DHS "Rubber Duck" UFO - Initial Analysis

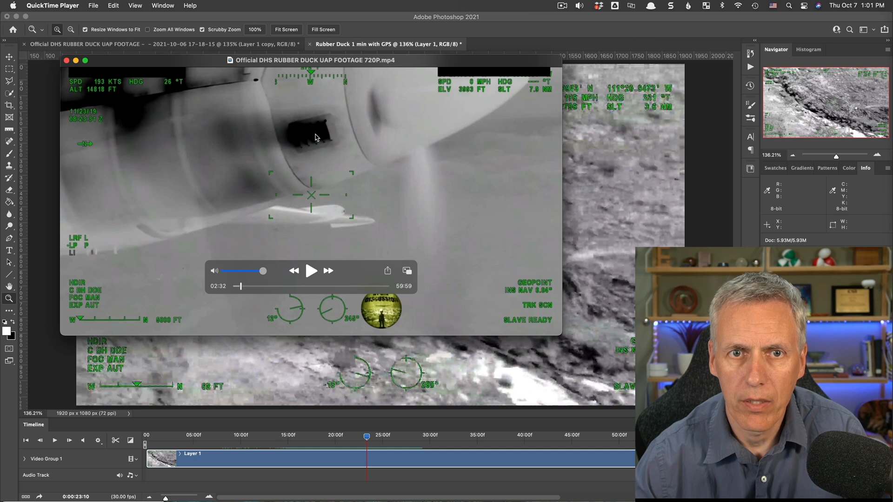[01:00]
You know it's infrared, so it's showing heat, and this black here is hot. We know it says BH down here, so black hot. So anything that is white is colder than things that are less white. So this engine exhaust here is showing up as black because it's hot. It's a one-hour video.
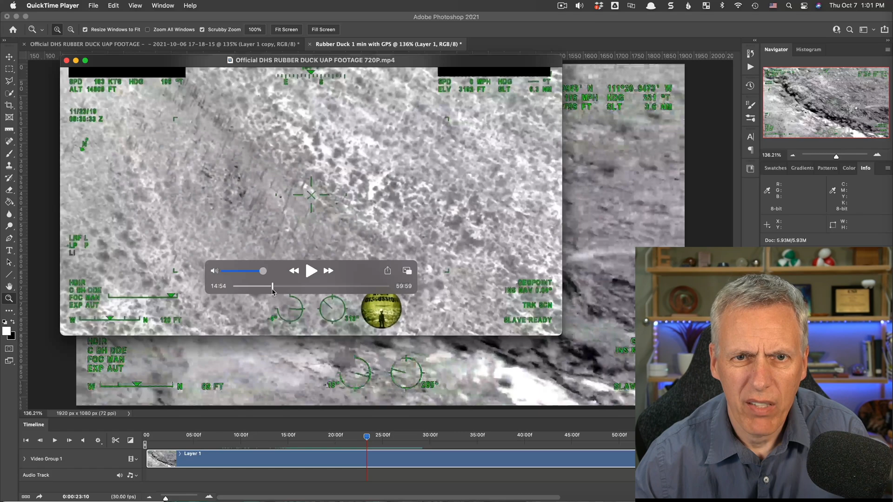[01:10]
The object appears about, I don't know, like 20 minutes in or so, and then it just basically follows it. There's some interesting stuff we can see in the video, and I'll kind of get to that in a moment.
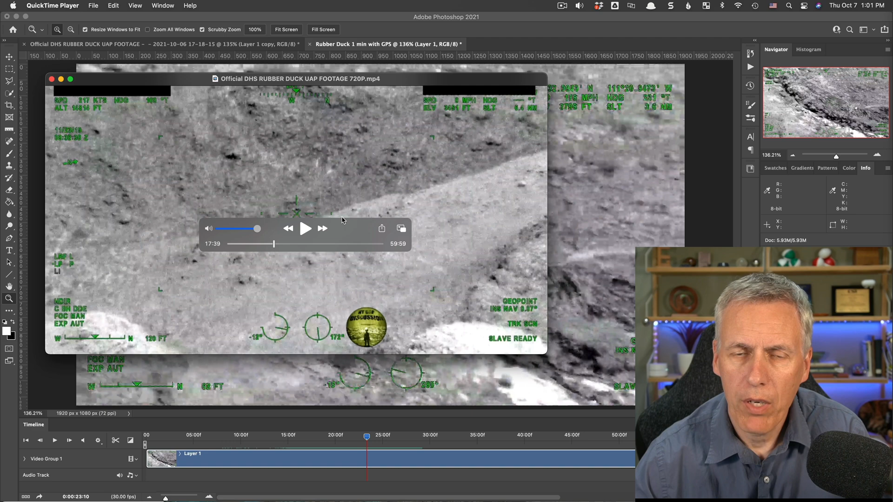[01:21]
But the first thing I want to note is that this number here, speed, some people have said that this speed is the speed of the object. It is not the speed of the object. This is the speed at which the camera is going over the ground.
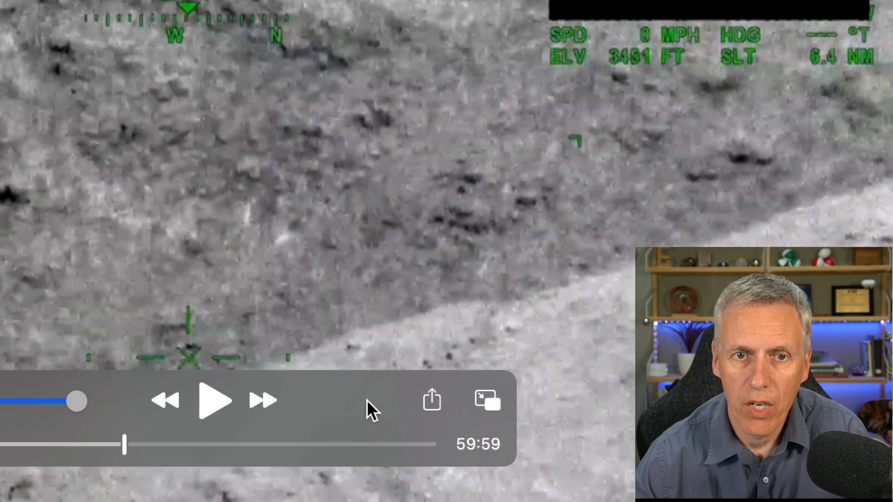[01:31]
The camera is looking down. So here at this point, for example, the camera is fixed on the ground, and the speed is zero. And when they start moving the camera around, you'll see it actually has a speed of something like 100-something miles per hour,
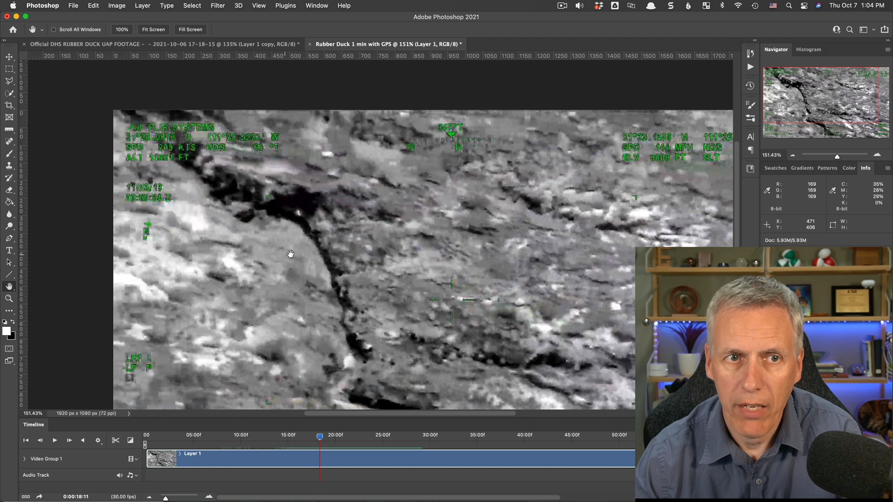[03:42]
Over here, we have altitude, and over here, we have elevation. This is an elevation of the ground. So this is the height of the ground, and we saw earlier that when the crosshairs are not moving, this speed is zero.
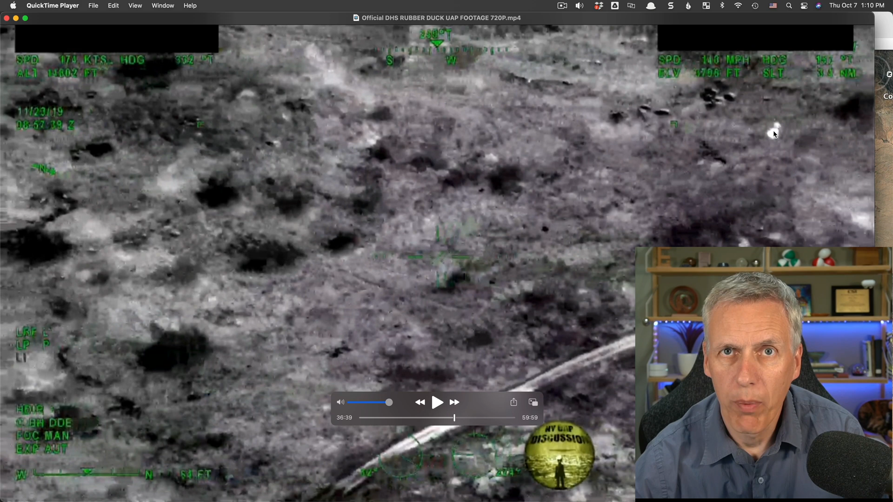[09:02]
And it's probably about 4,000 feet above the ground. Now, being 4,000 feet above the ground means that the air it is in would be a few degrees colder than the air at ground level, quite a few degrees colder. So if it was just something like a balloon, it would show up as being colder than the ground.
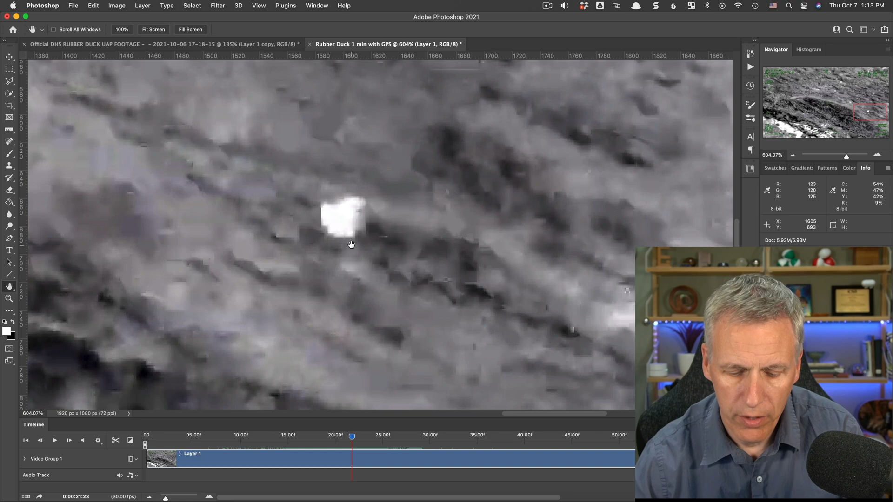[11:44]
Even in the segments of the video where it's relatively clear, the shape, you're still essentially getting compression artifacts. You can see all these lines everywhere.